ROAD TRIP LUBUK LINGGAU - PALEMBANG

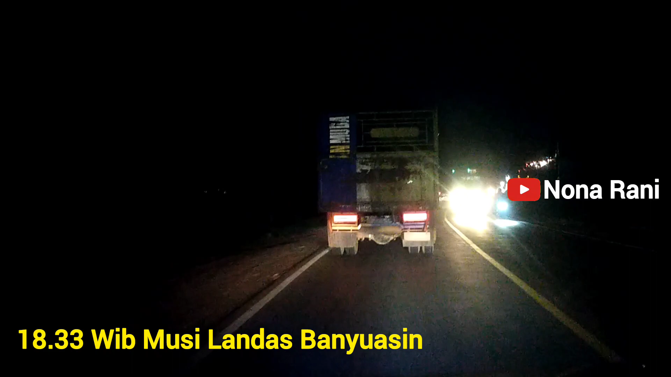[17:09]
Ini udah gelap ya teman-teman Nggak tau kelihatan atau nggak di video Kemudian dari
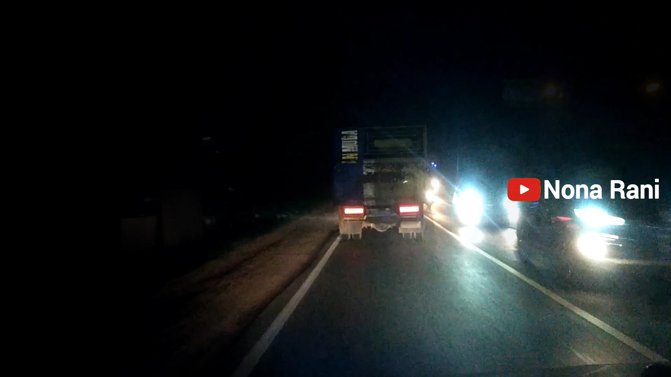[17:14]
arah Musilandas kita lanjut ke KM18 Dan mulai dari Sembawa Musilandas
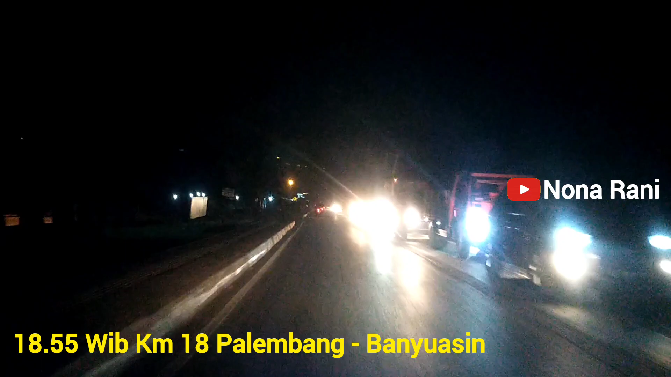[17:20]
sampai ke Palembang Itu merupakan titik rawan macet dan full kendaraan Seperti teman-teman lihat Di sebelah kanan kita itu padat banget kendaraannya Kemudian ini kita lanjut lagi menuju ke arah KM12 Arah Kota Palembang ya teman-teman Jadi kita udah memasuki kawasan
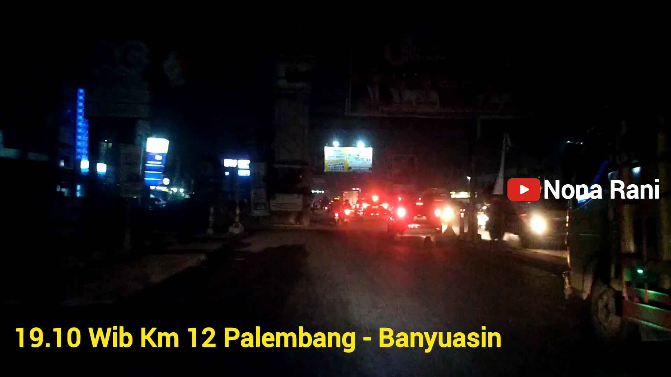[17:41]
Kota Palembang Dan ini teman-teman bisa lihat kendaraannya full banget Cukup ramai ya teman-teman Walaupun menjelang malam hari Biasanya kendaraan itu semakin ramai dan rawan macet teman-teman Oke teman-teman sekian dulu video perjalanan kita Dari Kota Lubuklinggau ke Kota Palembang ya teman-teman Dan